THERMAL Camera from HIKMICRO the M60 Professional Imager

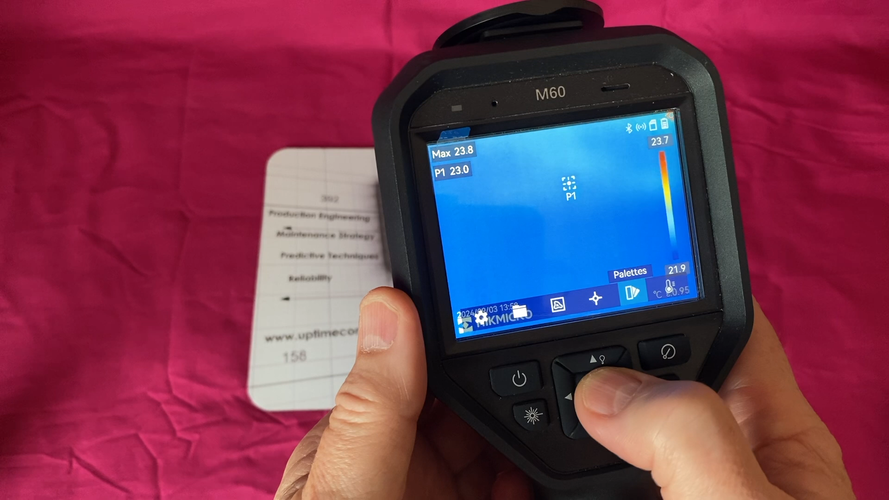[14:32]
so here's pallets um um yeah rainbow and iron bow my favorites red hot fusion it's confusing and rain
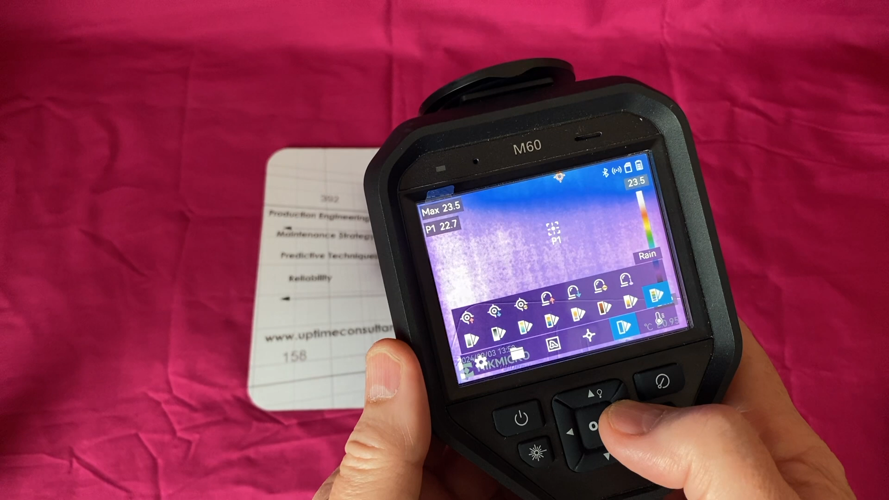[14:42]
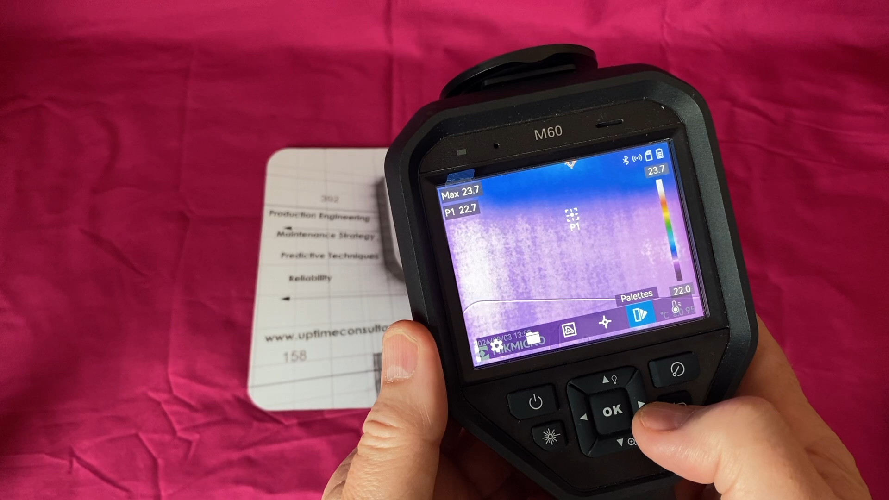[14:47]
so that's about it really for the controls um i think i've showed you everything you can do obviously all these controls as
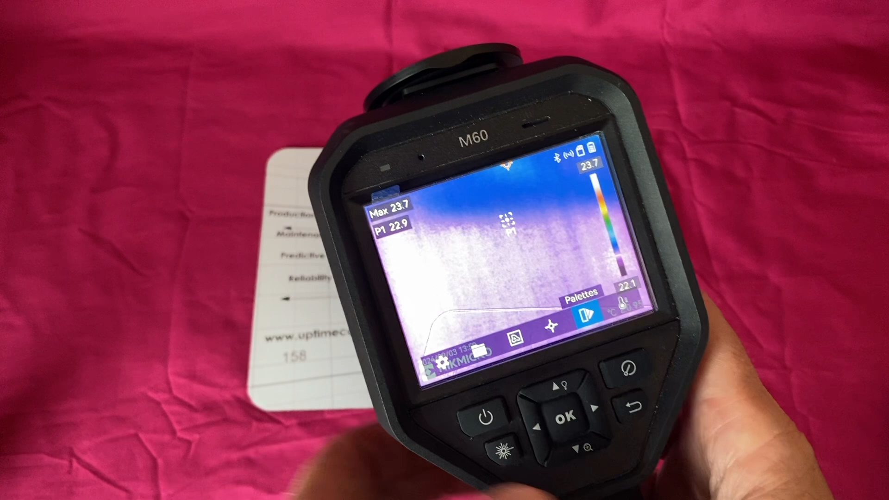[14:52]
well via the touch screen i'm going to go back to
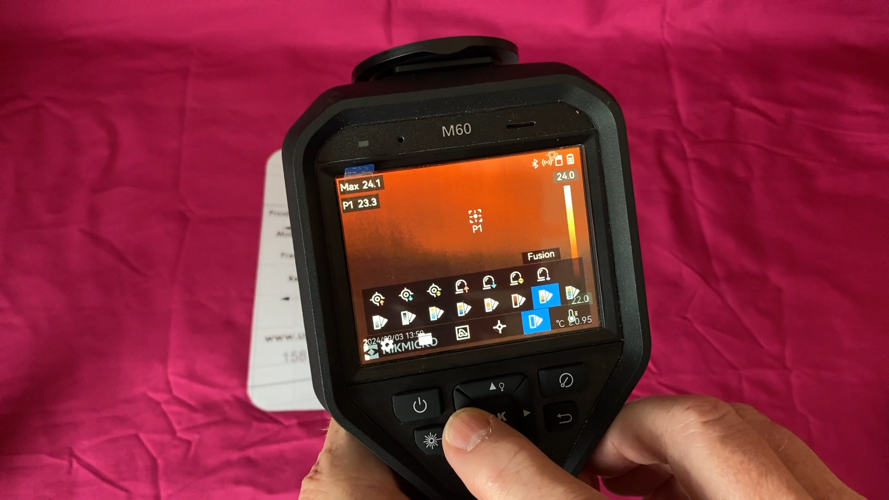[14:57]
On screen: max 24.1°C
it's hurting my eyes in let's go back to rainbow
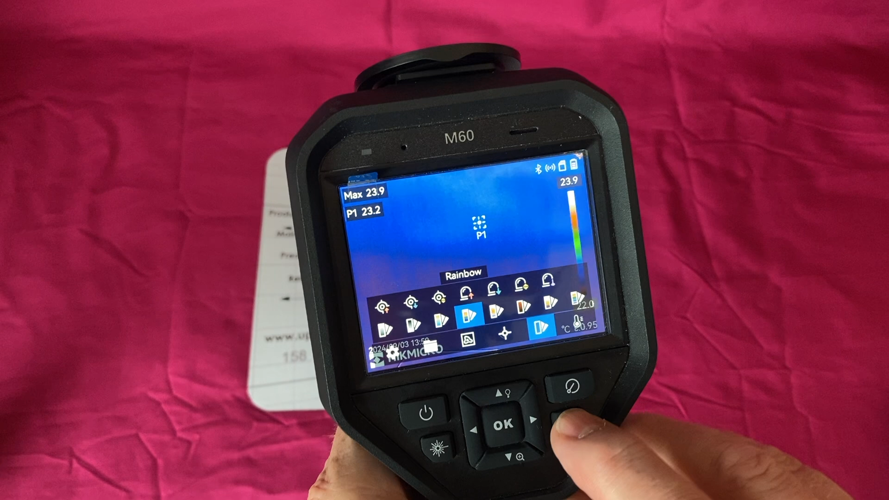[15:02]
yeah you can use the controls here uh on the
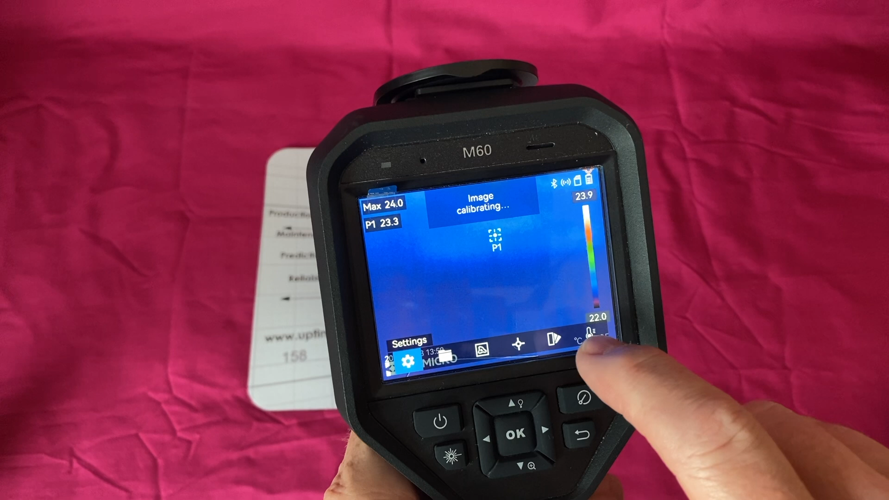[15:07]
screen so if we wanted to go say we go to temperature here i'm on more i'm on auto at the moment but i
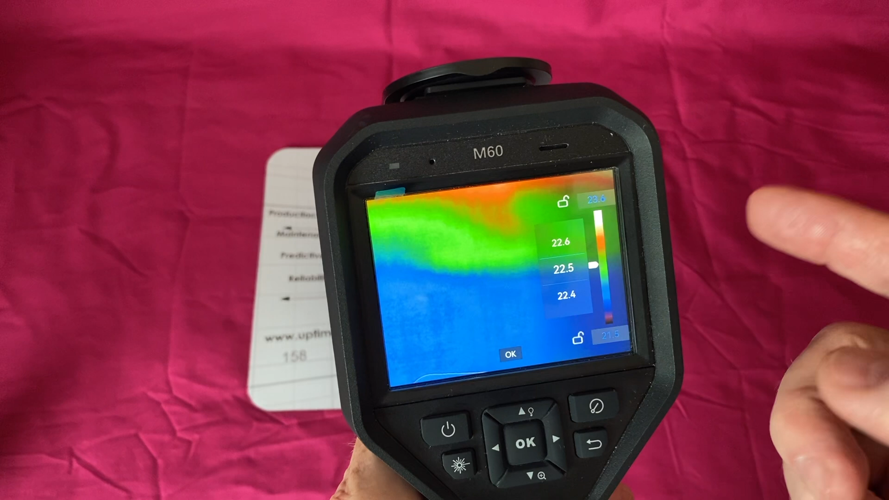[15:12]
might want to go manual so now i can adjust the midpoint there on on the screen
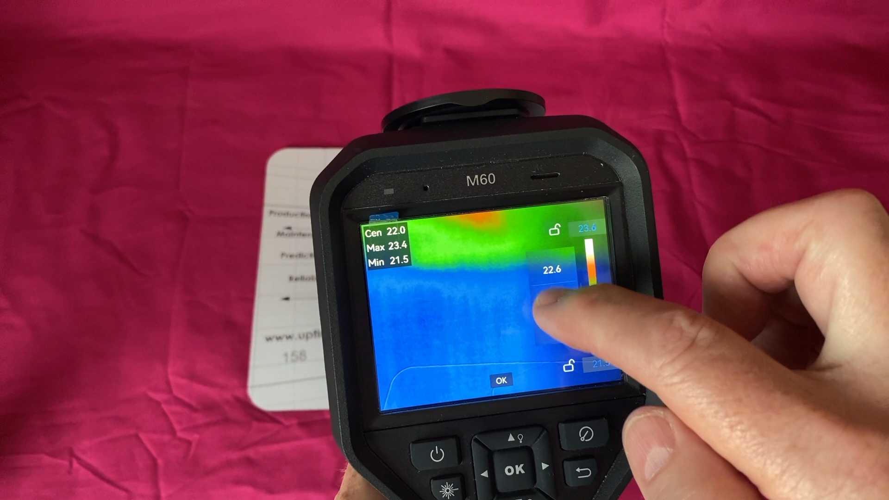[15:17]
uh and it will also you can also adjust the
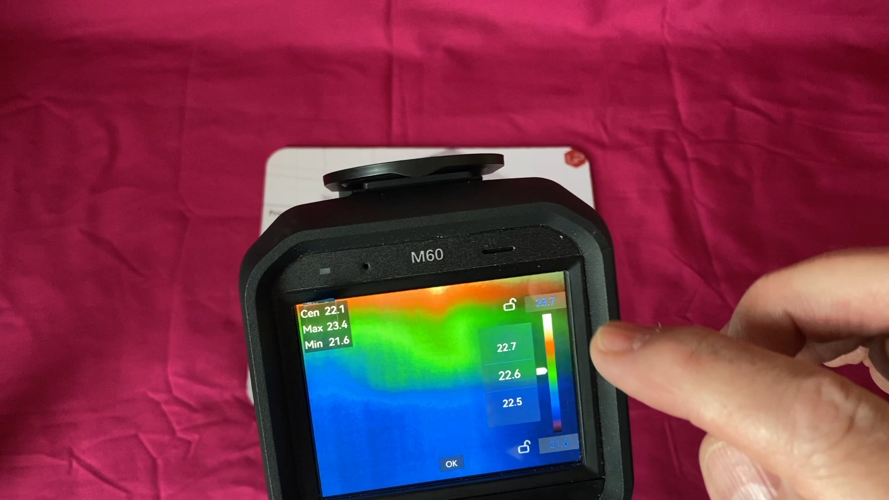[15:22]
the upper and lower limits on that
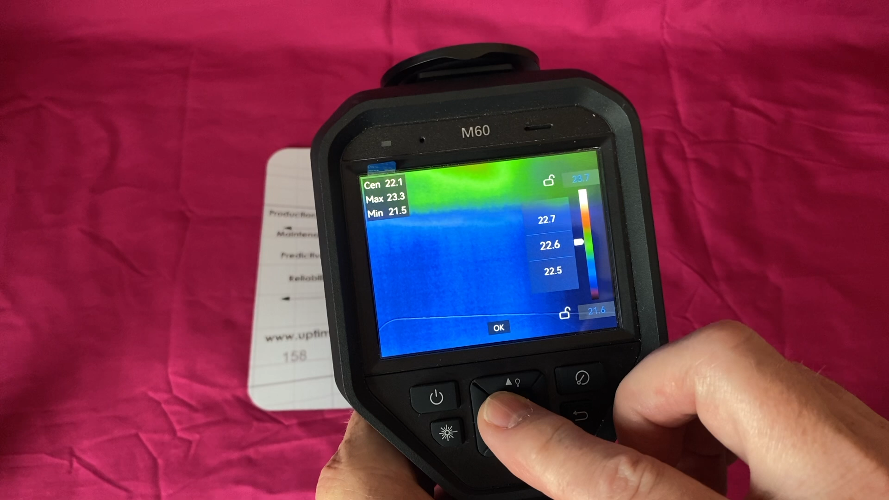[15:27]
so again i can do it by cursor so i'll go back to auto
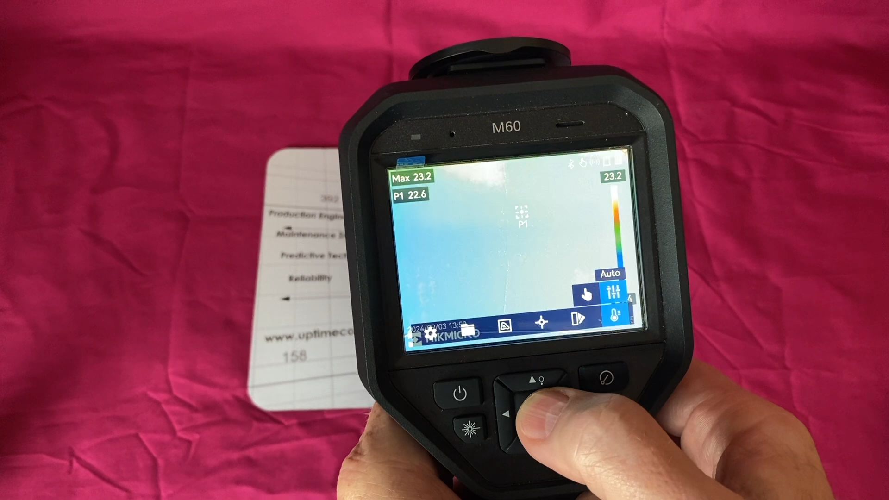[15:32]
auto i found it uh in use yesterday and last friday
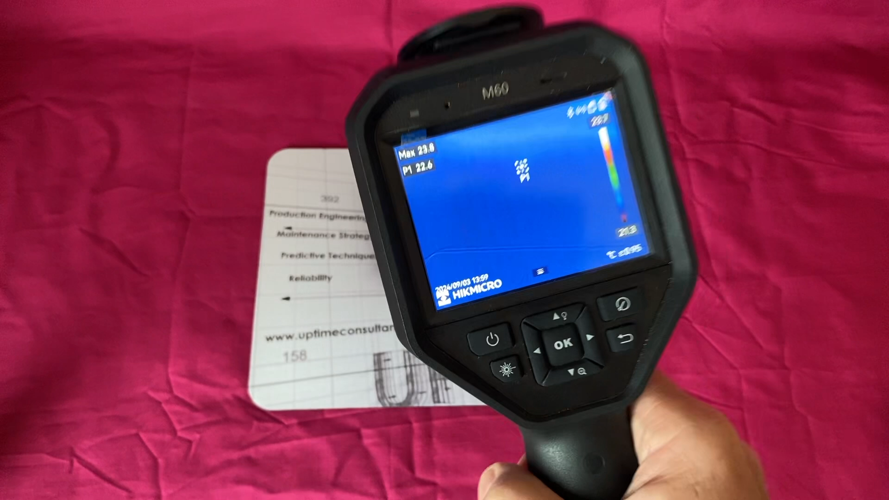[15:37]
that uh to use one thumb was the easiest way to navigate
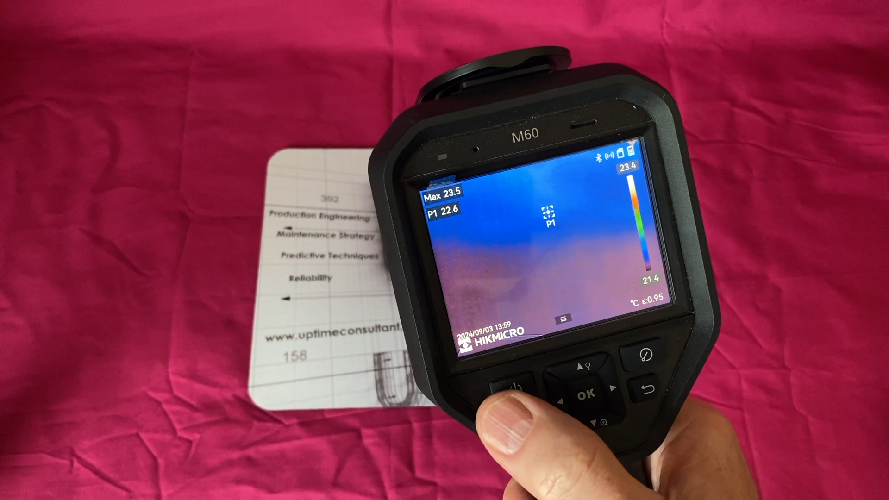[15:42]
On screen: spot 22.6°C, max 23.5°C, scale top 23.4°C, scale bottom 21.4°C
this um this screen it just felt felt
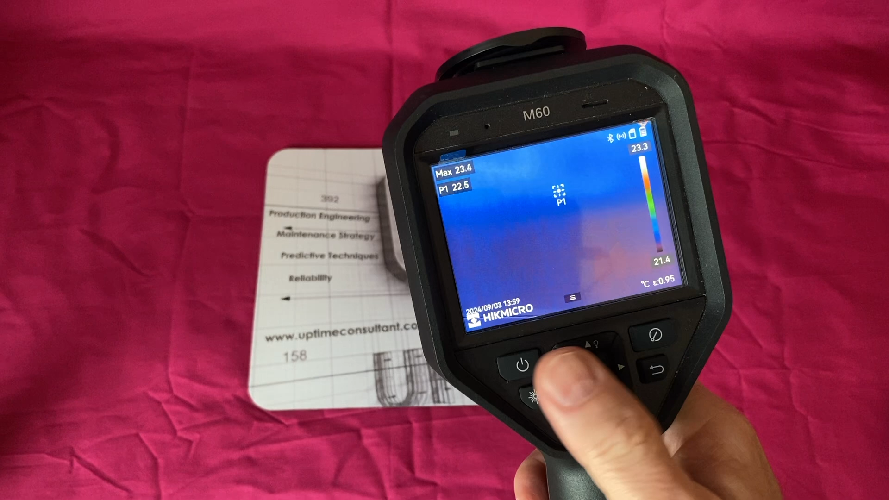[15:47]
On screen: max 23.4°C, scale top 23.3°C, scale bottom 21.4°C
comfortable so it's by hike micro